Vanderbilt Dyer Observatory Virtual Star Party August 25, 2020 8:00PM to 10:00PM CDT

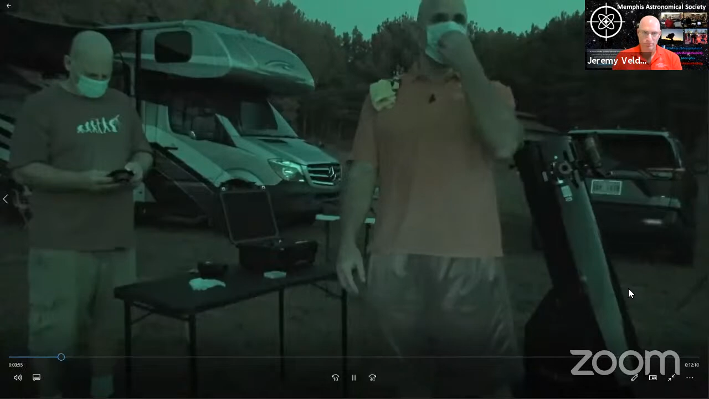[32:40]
Sun is setting, not a cloud in the sky. Should have good seeing conditions tonight. So we're putting the iPhone on the iPhone holder right now. And that's gonna go into the eyepiece holder. And then we're gonna connect the night vision. Okay, so it's gonna be sitting in the focuser like this. And of course, this is gonna be sitting here.